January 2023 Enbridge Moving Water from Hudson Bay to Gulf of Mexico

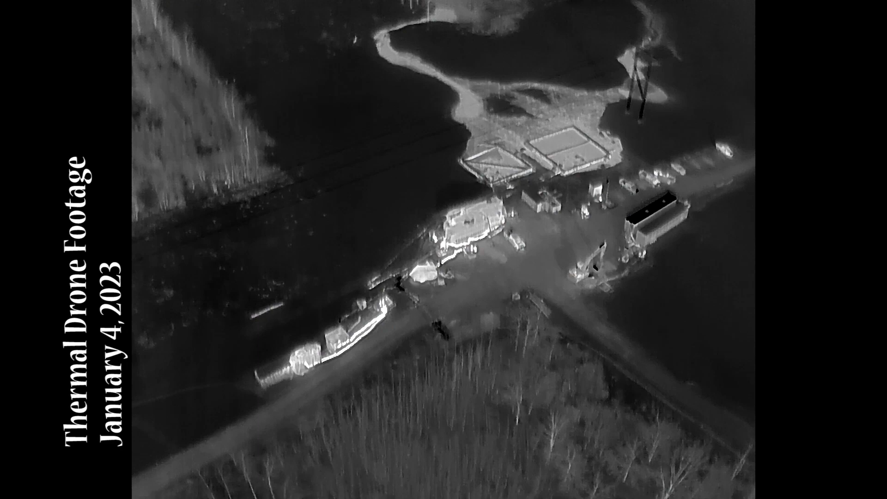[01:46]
We can see water expanding throughout this landscape with unknown impacts to not only the
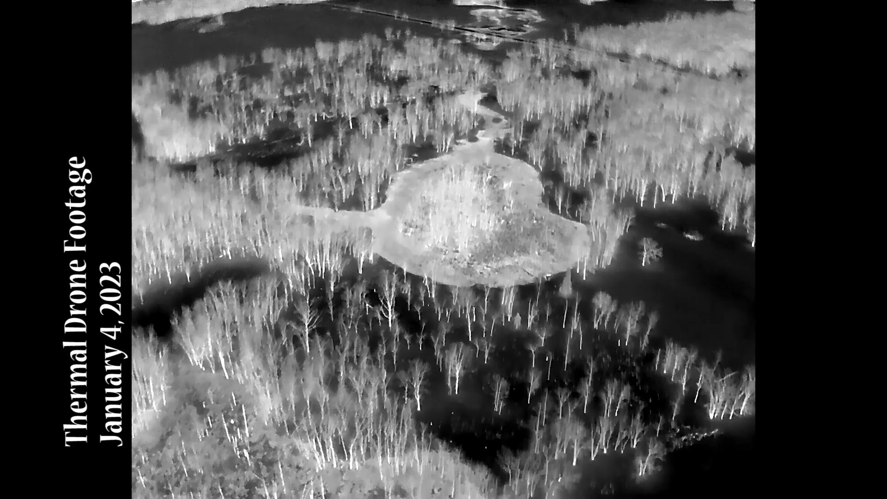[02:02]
the Laurentian Divide and the Mississippi watershed which now has
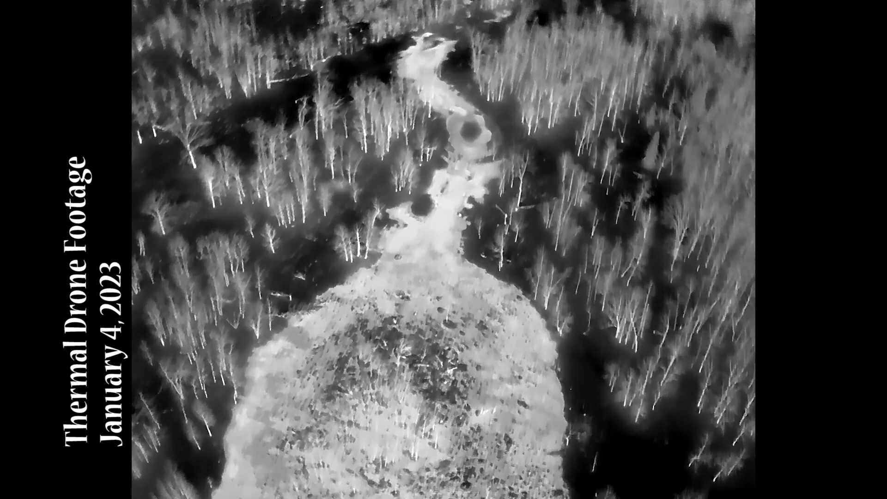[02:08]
millions of unexpected gallons coming its way and very warm gallons at that.
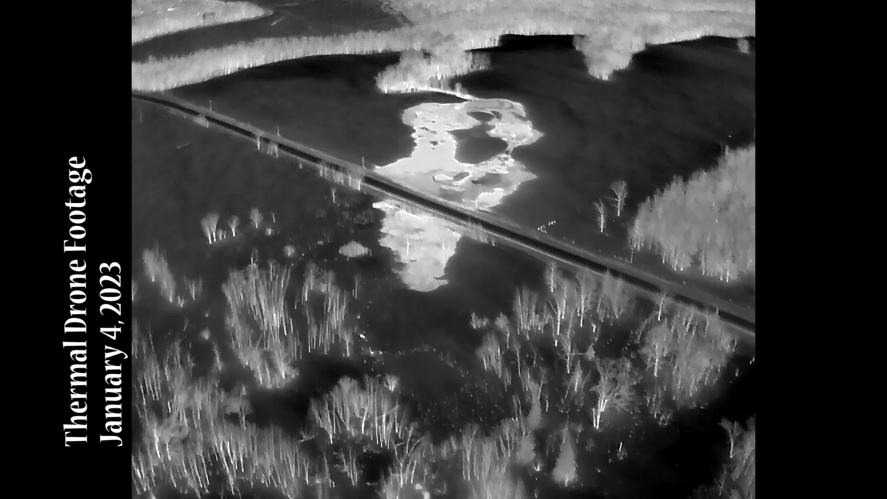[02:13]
45 degrees as this is deep underground water being pumped up to the surface flowing across the land.
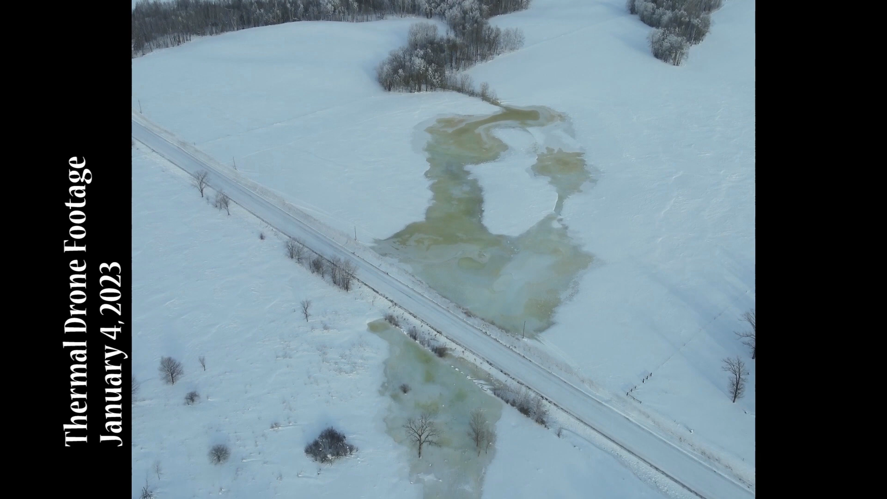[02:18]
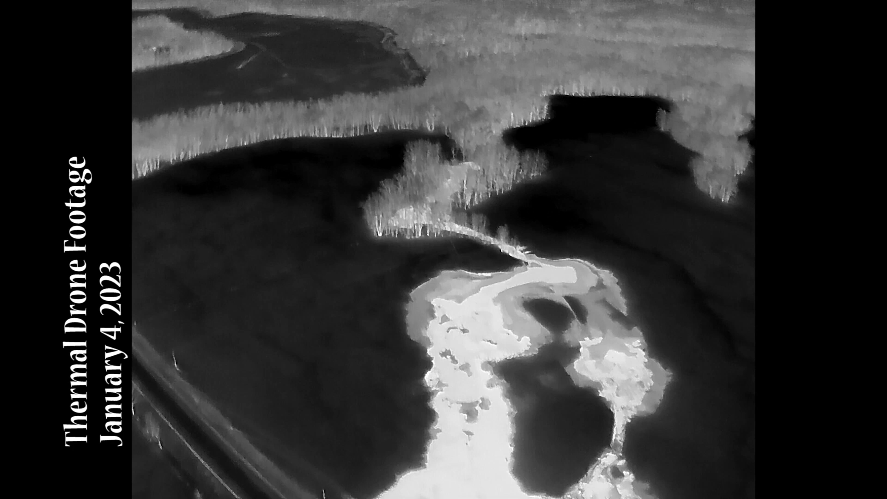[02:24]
We can see this is an extensive operation and it's going to take some time to understand what
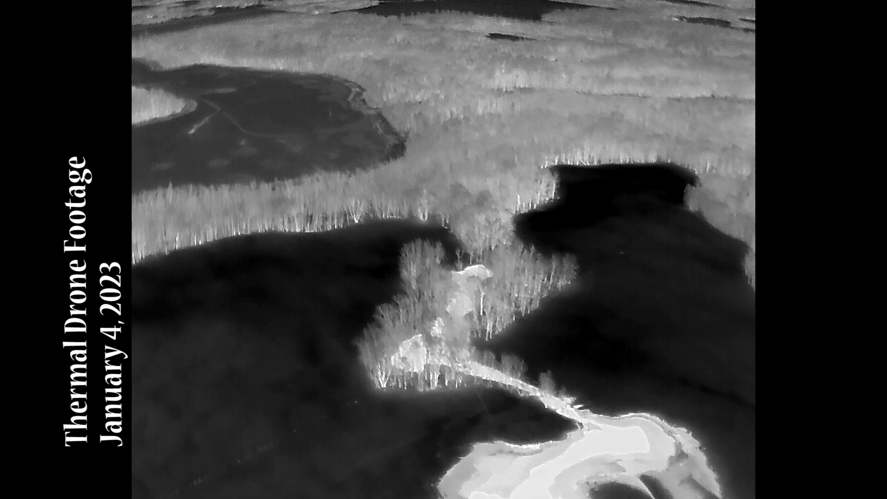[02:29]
the impacts have been and will be as we continue to wonder how much more damage is being done to the land.